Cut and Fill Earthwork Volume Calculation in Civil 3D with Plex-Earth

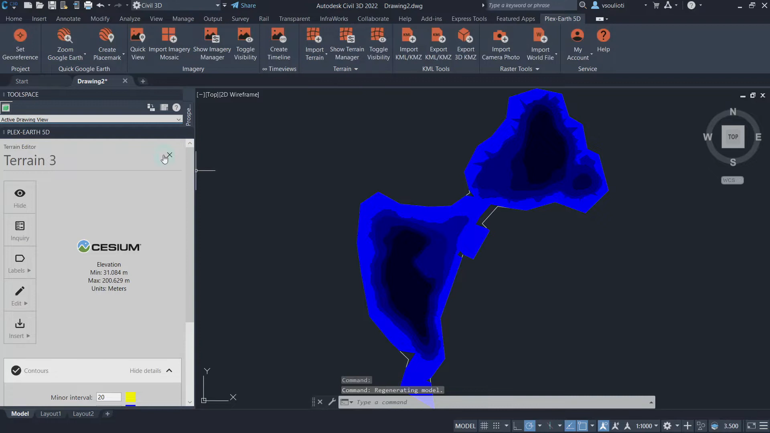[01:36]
Our base surface is now ready.
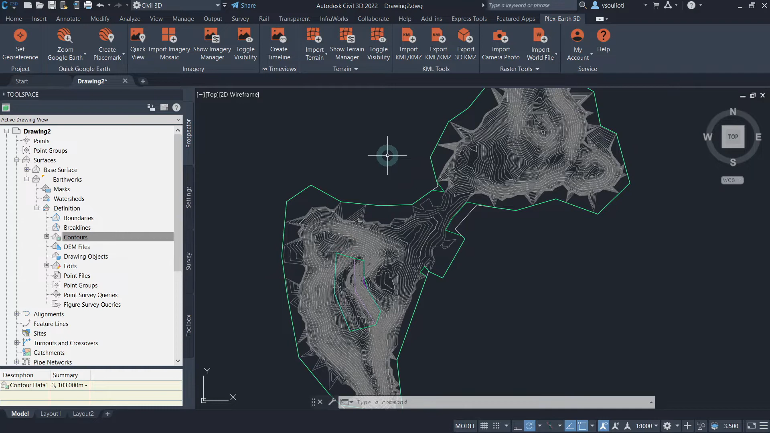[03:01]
Go to the Analyze tab of Sevil 3D and select Volume Dashboard. On the Panorama Volume Dashboard that pops up, click on the Create New Volume Surface button.
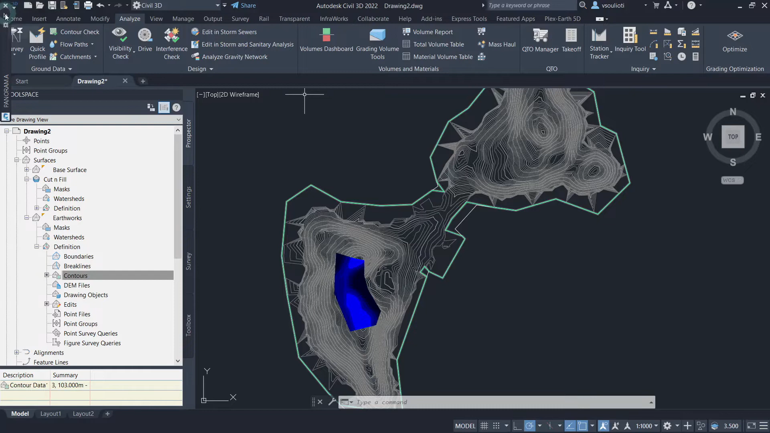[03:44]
right-click on it, and select Surface Properties.
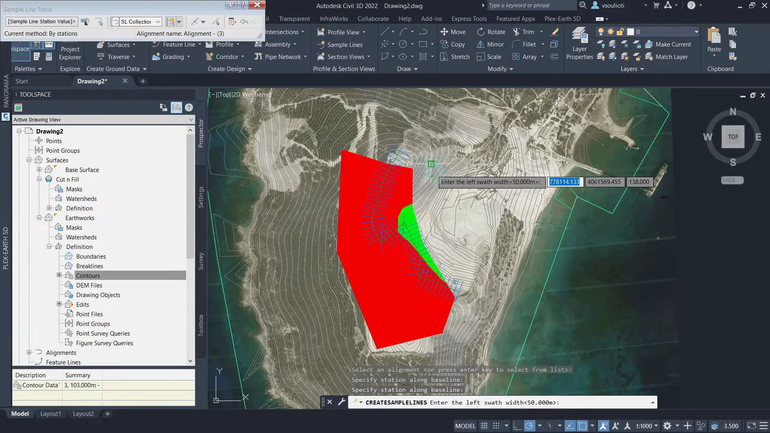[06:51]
With this, our sample line is created and we can proceed to create the multiple section views. To do that, from the same tab,